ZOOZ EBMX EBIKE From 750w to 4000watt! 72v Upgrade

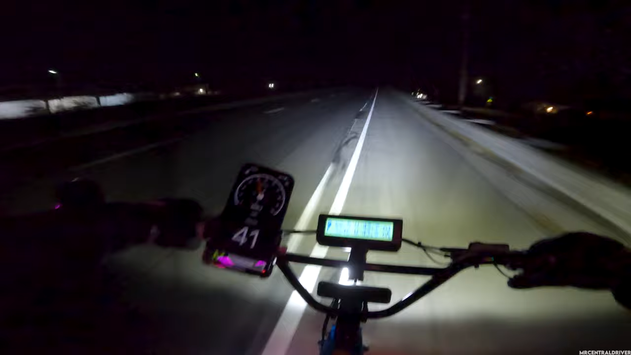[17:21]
i'm gonna ride on the street really quick i don't know why i jumped over here but i'm looking back and there's no cars and everyone has to stop up here anyway with the light being out again i don't know what they're doing over here it's like every night they want to work on it but hey i'd rather them work on it at night instead during the day there's like rush hour traffic all right we're gonna cut through here we are not going to stop because we are a bike you know
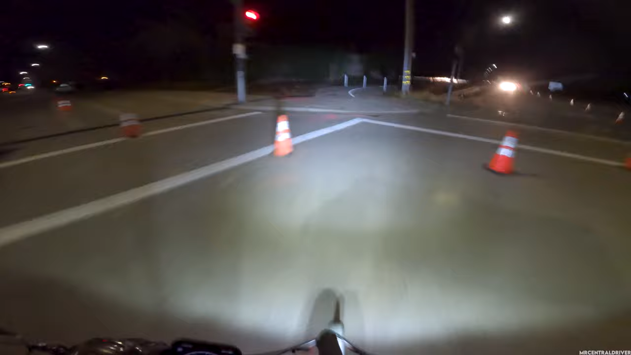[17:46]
look at how bright this light is guys absolutely uh insane insane i want to put this light on like every single bike i own but it doesn't really fit every like scenario but it is just awesome i think it's highly illegal if i'm being honest but amazon sells it you guys can buy it and it's not that expensive or maybe you guys might think it's expensive i think it's like 40 bucks or close to 50 bucks but you're getting like